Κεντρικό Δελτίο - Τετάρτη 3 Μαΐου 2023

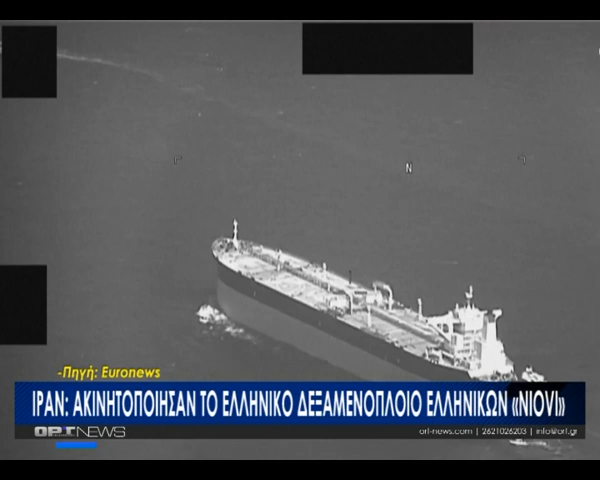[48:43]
τα χύπλοα των φρουρών της Επανάστασης στην ώρα που περικυκλώνουν το πλοίο στα στενά τορμούς σε διεθνή χωρικά ύδατα ενώ κατευθυνόταν στο λιμάνι Φουζαϊράχ των Ηνωμένων Αραβικών Εμμυράτων
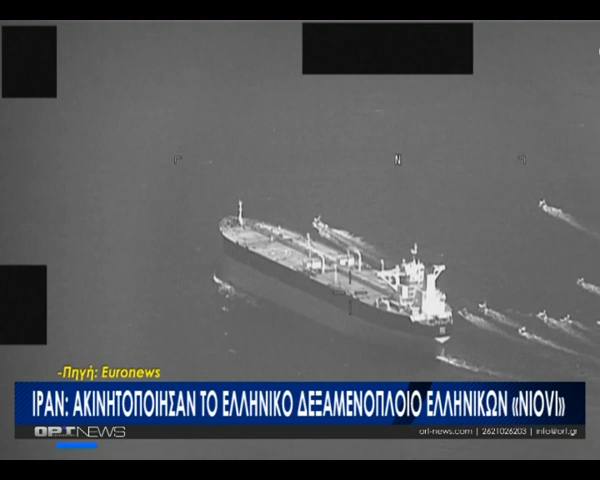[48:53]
και υποχρέωσαν τον Καπετάνιο να κατευθυνθεί σε ιρανικά χωρικά ύδατα Σύμφωνα με το Ελληνικό Υπουργείο Ναυτιλίας ο Καπετάνιος είναι Έλληνας και το υπόλοιπο πλήρωμα αποτελείται από πολίτες των Φιλιππίνων και της Σριλάνκα Το